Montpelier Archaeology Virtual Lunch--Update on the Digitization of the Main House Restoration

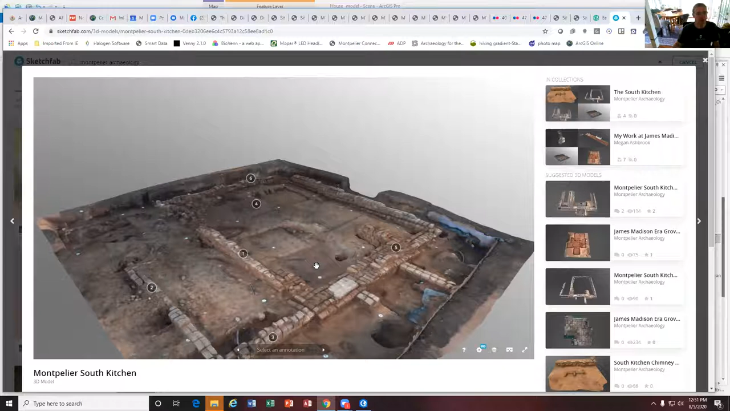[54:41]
And again, you know, this is one of those things that you're talking about, John, you know, when you look at, um, at this right here,
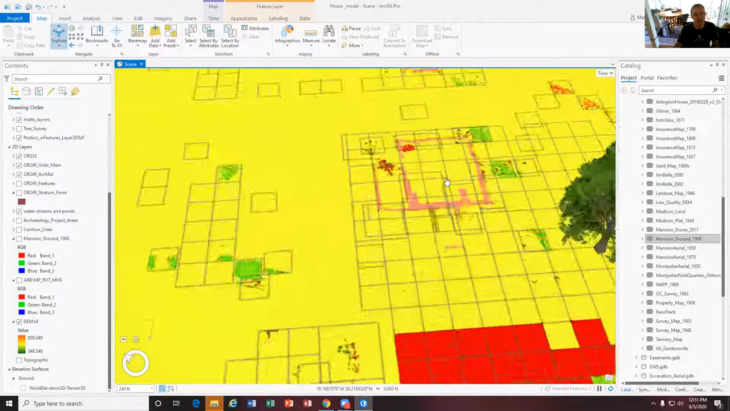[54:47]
most people can kind of guess that this is a foundation for a building,
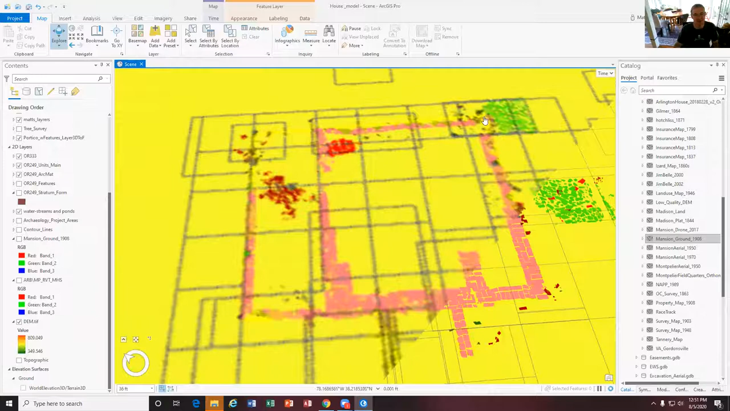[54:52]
but you know, and this is in 2D. So not very dynamic, but when you've got this as a scanned model, it's even more dynamic.
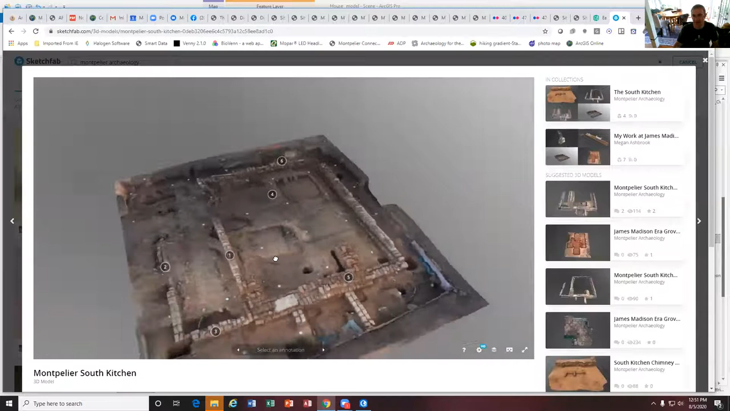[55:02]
And, uh, Will Rourke, who's on this, on this call as well. Will has done, um, uh, terrestrial LIDAR scans for almost all of our excavations and those. Um, so for example, with the, um, with the, uh, the pine L.A., that's one of my favorite ones.
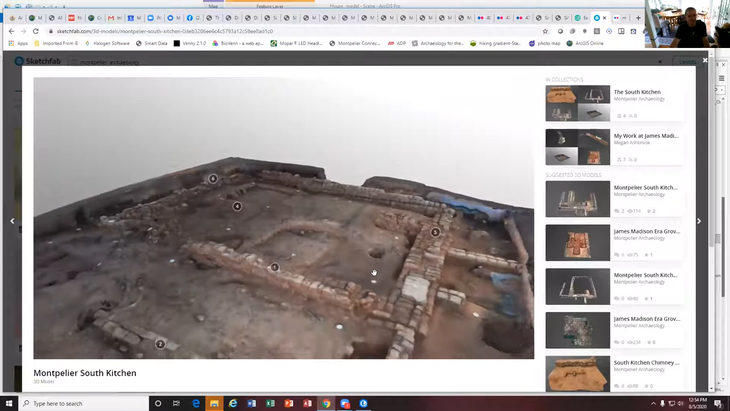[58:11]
with cast with Angie, um, a couple of, uh, about two weeks ago. And we're talking about this, this, just this sort of thing.
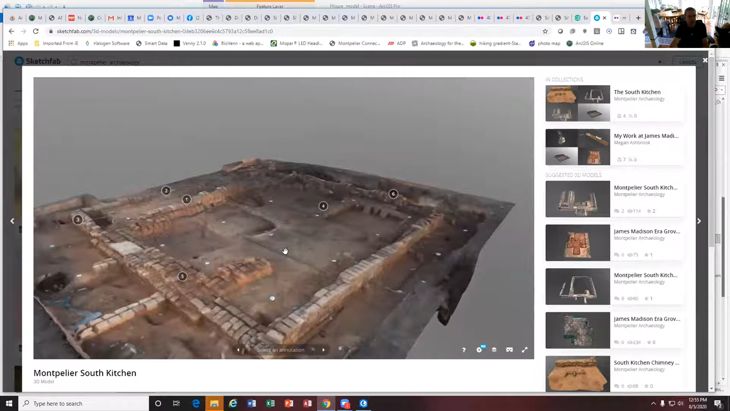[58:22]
There's right now there's having a convergence between having all this be in GIS and attached the data and actually showing this,